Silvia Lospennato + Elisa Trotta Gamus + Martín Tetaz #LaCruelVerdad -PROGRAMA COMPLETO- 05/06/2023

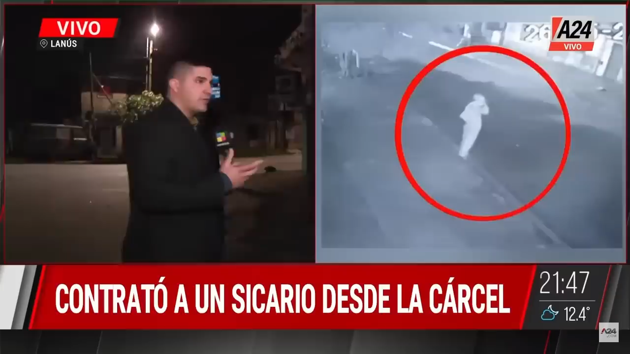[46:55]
Este muchacho empezó a caminar desde acá, y haciéndose el distraído en un momento,
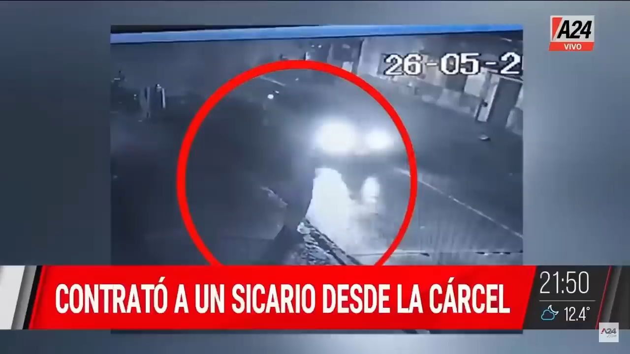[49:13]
Deja pasar los dos vehículos, ¿sí? Es más, está fumando, se fuma un pucho. ¿Qué encontraste en el video? El arma ya desenfundada.